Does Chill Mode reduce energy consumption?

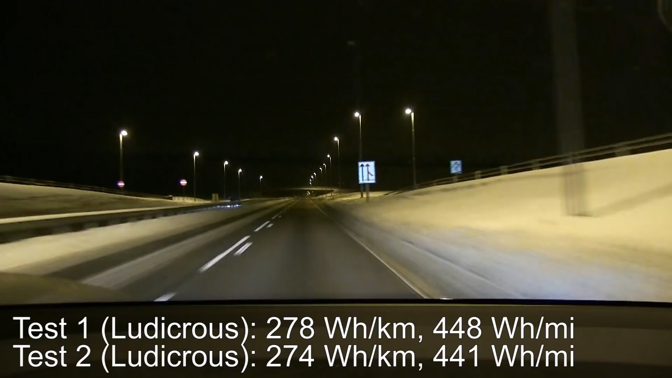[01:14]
But on on the second run I got a little lower consumption, but you see I still cruise at 100 kilometers per hour
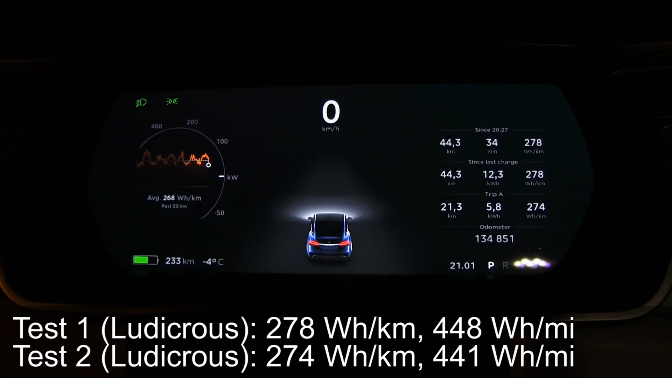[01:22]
Try to get as consistent results as possible and then in the third run I was getting
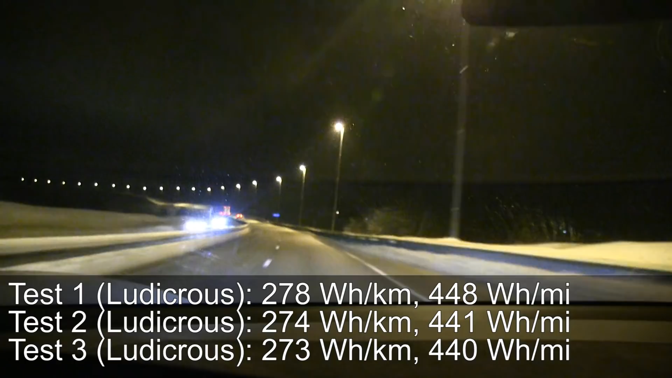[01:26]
273 so you know very equal like The result here is just natural variation there was some traffic, you know Stuff like that and I'm But it's pretty consistent I have to say yeah